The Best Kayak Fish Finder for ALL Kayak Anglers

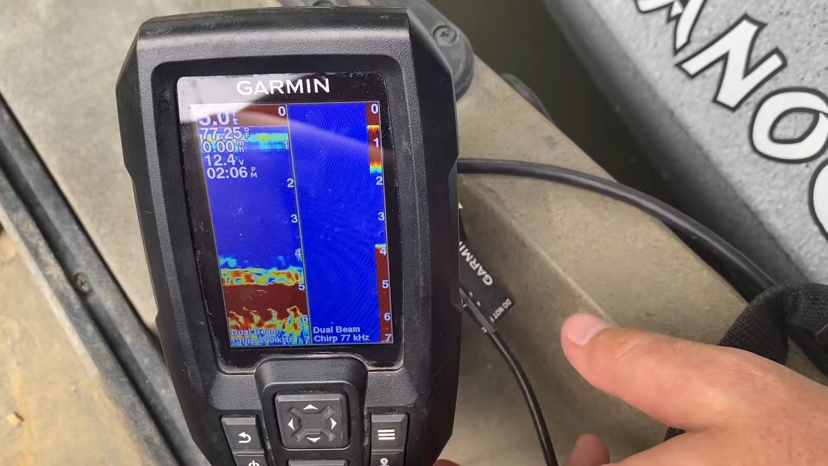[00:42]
I think this is an excellent model for beginners number one because I bought it as a beginner but it's got just the basics on there that you need to actually learn how
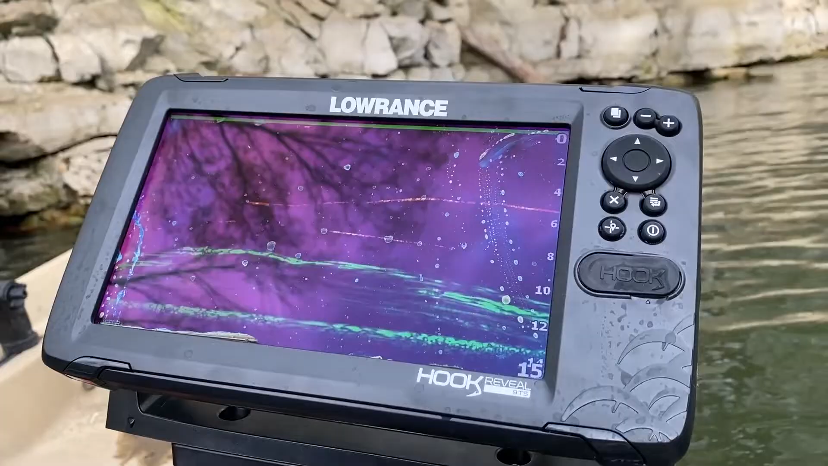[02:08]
This also does not have a touch screen and I will say that it was a little big for my kayak.
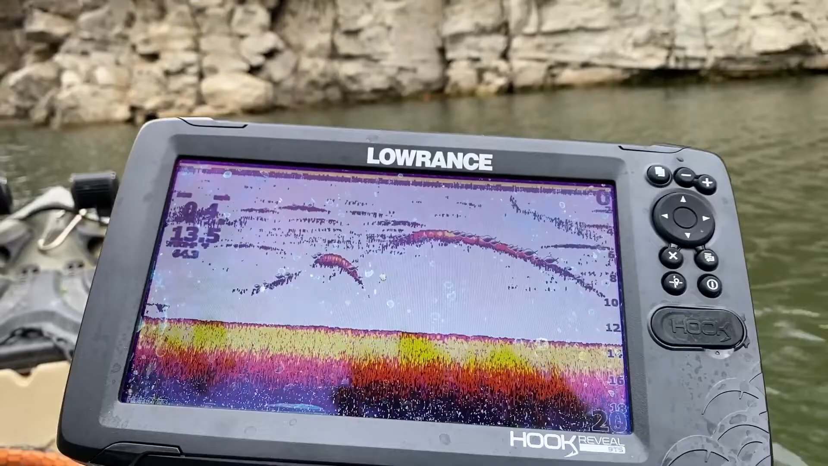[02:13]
Now I would suggest going like a seven inch and I really wouldn't want to go smaller than a seven and I wouldn't want to go bigger than a seven because bigger like this it just it got in the way and I hit it when I was paddling and you know if I had it so far away that I wouldn't be able to see the screen very well and there was you know kind of playing compromising with the distance and everything so I think a seven inch would have been much better but this nine inch did an excellent job.
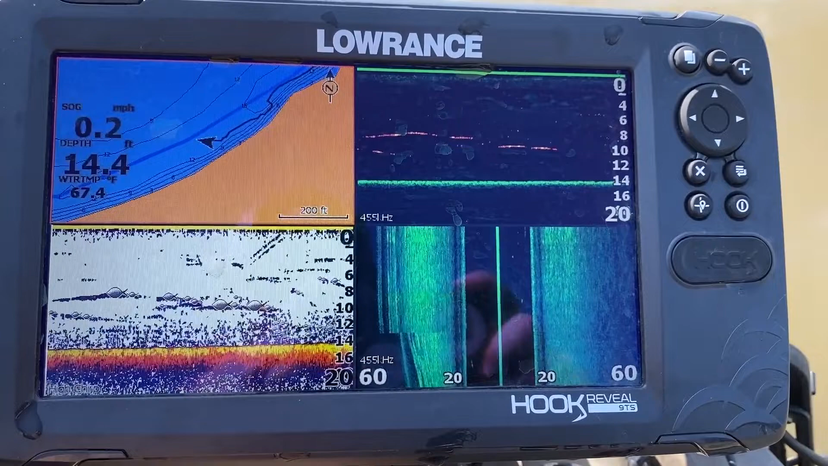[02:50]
On screen: depth 14.4 ft, speed 0.2 mph
I had multiple different sonars running at the same time and I could see them just fine. I could pick out fish I could pick out brush piles and it was great. Another drawback you can call it that is when I was paddling I would get the screen wet and
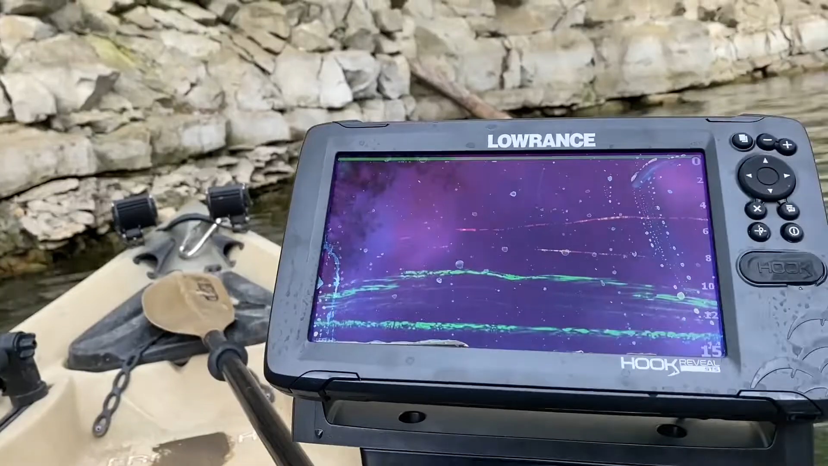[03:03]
the water droplets would dry and they were kind
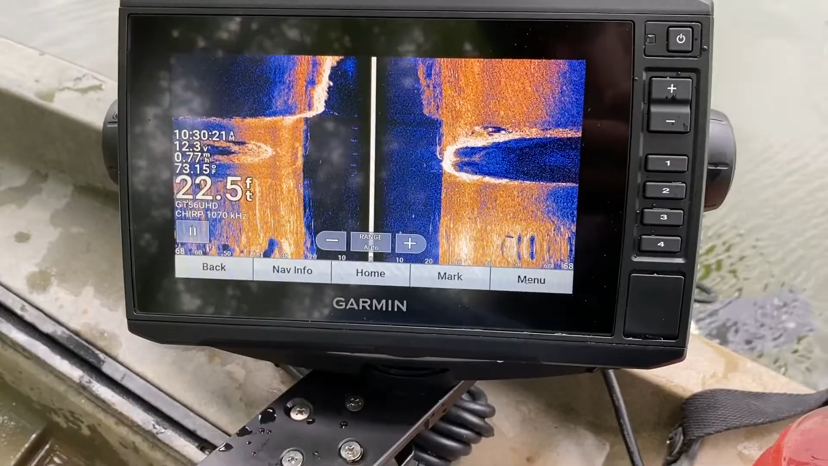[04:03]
On screen: depth 22.5 ft
It wasn't too big that I got in the way and I hid it too much but it was big enough that I could see even if I had
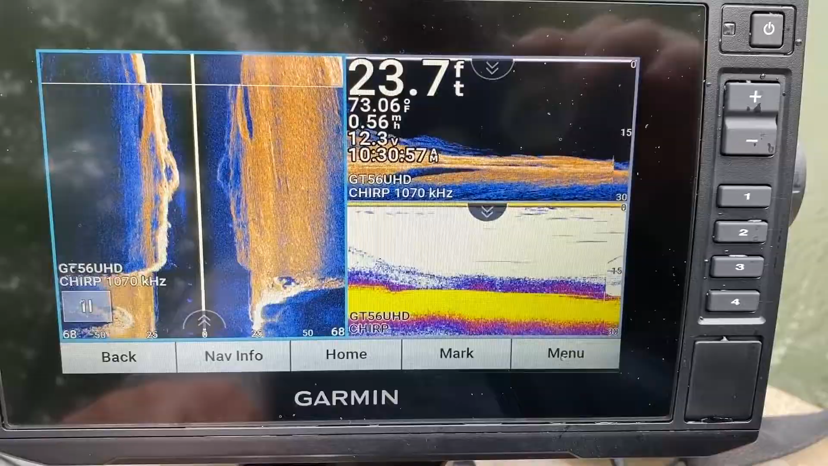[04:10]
On screen: depth 23.7 ft, water 73.06°F, speed 0.56 mph
down scan side scan and traditional sonar running all at the same time. It was outstanding. Another huge advantage that I took advantage of when testing this unit out was live scope. These two don't have any kind of capabilities like I said of getting that next upgrade without buying a completely different unit.
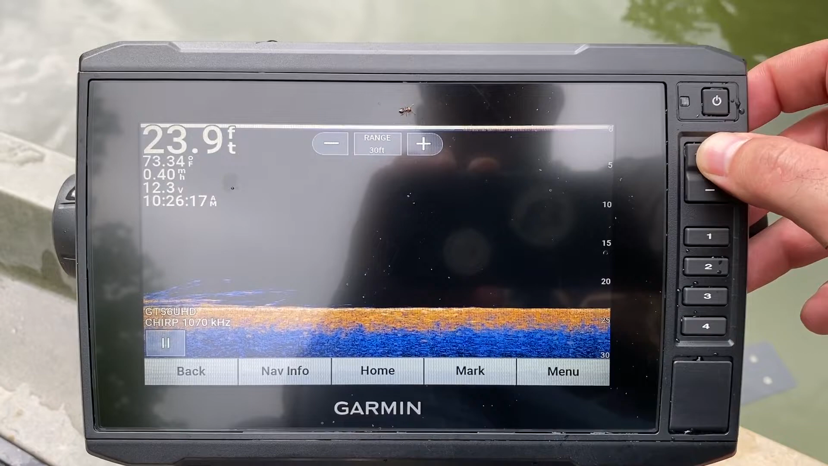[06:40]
On screen: depth 23.9 ft, water 73.34°F
your shortcut buttons for going to whatever you want to set them to and if your hands are cold or you're wearing gloves the touchscreen it sometimes doesn't cut it. I will say though that this screen was really nice for getting water on and it water ran right off when it the water dried on there I actually just had to
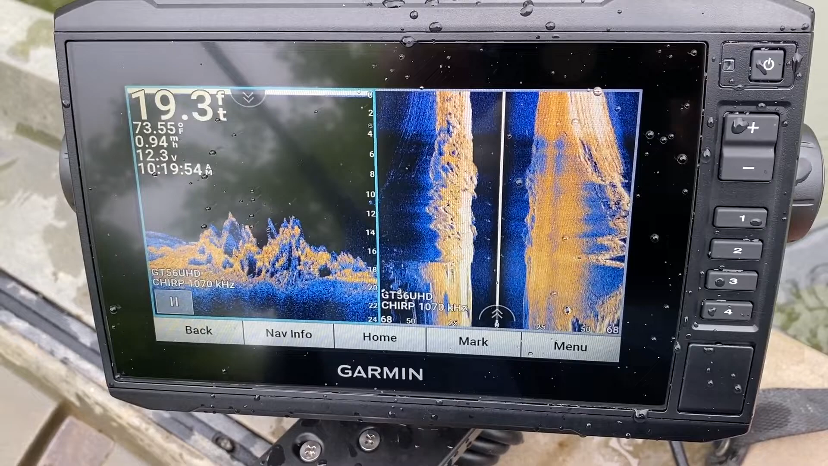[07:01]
On screen: depth 19.3 ft
take a cloth and wipe it down and it was perfect I didn't have to use Windex
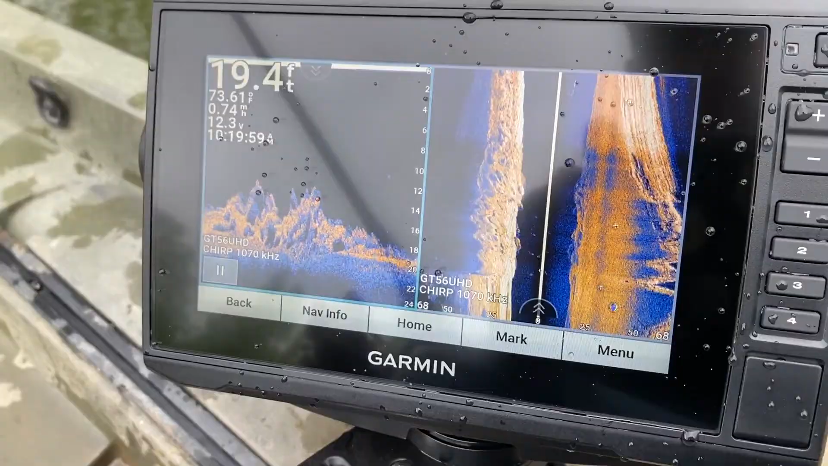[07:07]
On screen: depth 19.4 ft
but when I was in the Sun and the Sun would just hit it just right it did have a little bit more reflection than
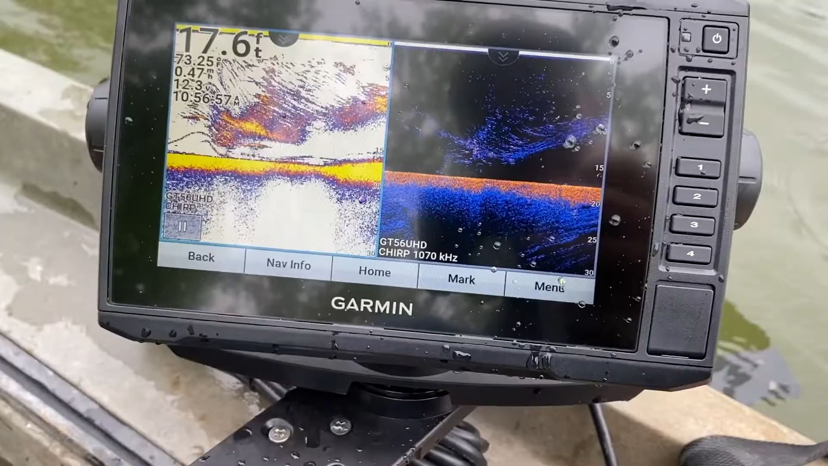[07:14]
even this screen believe it or not which kind of surprised me.
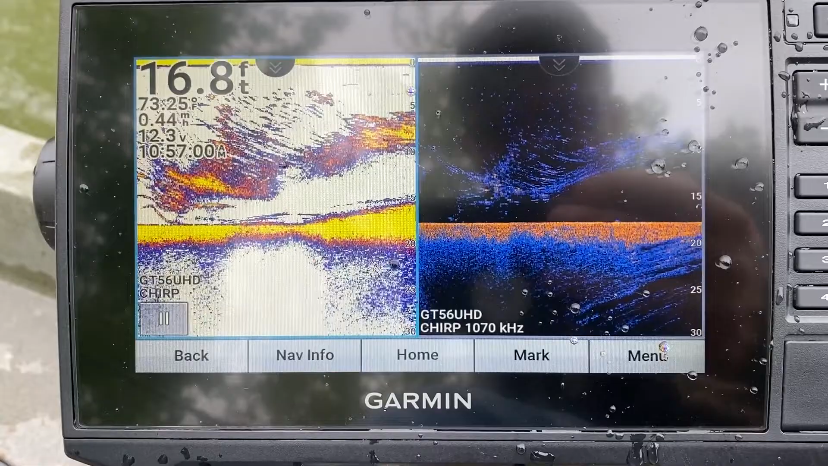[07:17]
On screen: depth 16.8 ft
Now that's not that big of a deal once again because you can simply reach down there and adjust it real quick or you know just turn your kayak a little bit and get out of the Sun angle like that so yes it was a drawback but it wasn't that big of a deal. As you can tell I'd still like this one a whole whole lot even with all the downsides and I say all the downsides there's three or four downsides but for kayak fishing it's hard to beat because